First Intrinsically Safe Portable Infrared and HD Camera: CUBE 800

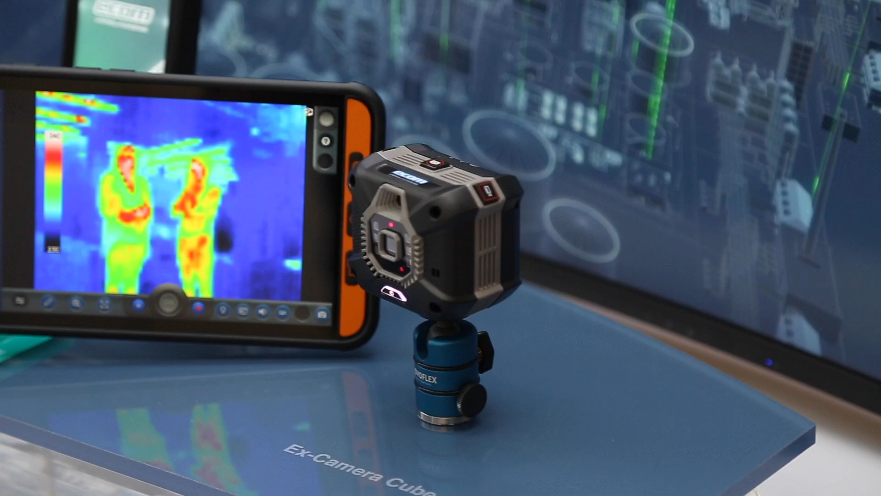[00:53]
Industrial workers can control the camera remotely,
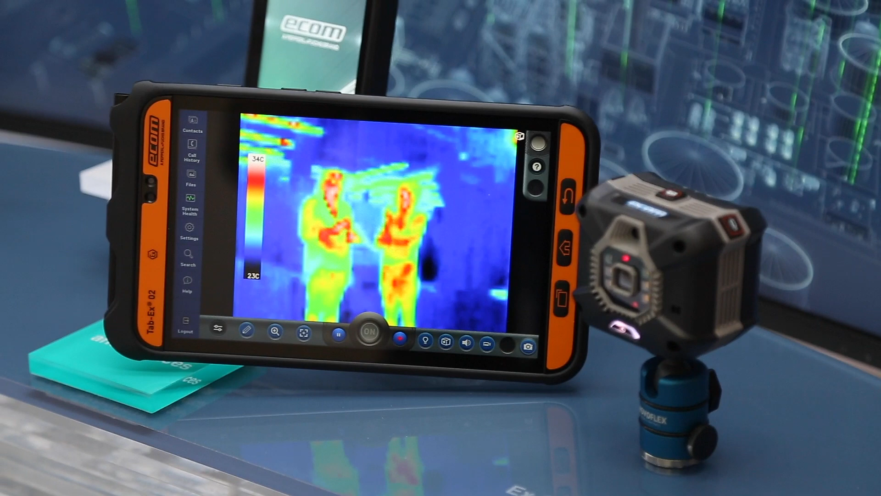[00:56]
display HD videos and thermal images,
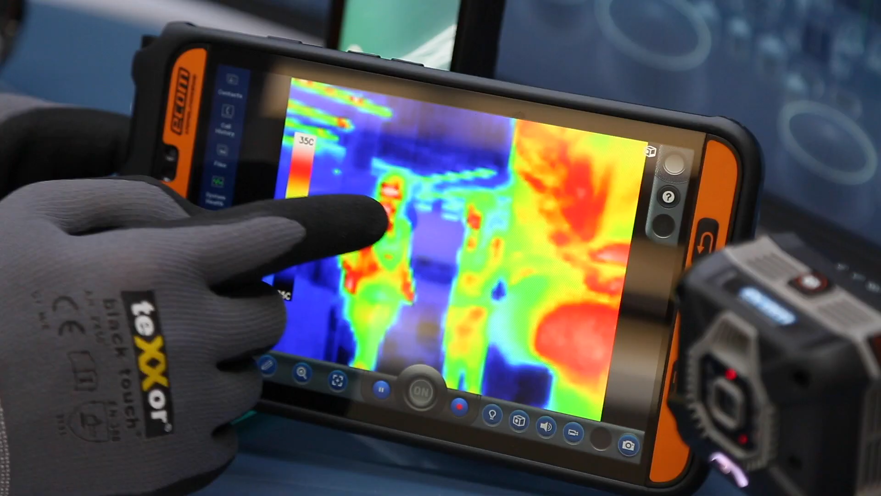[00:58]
record images and videos from a safe distance and comment live.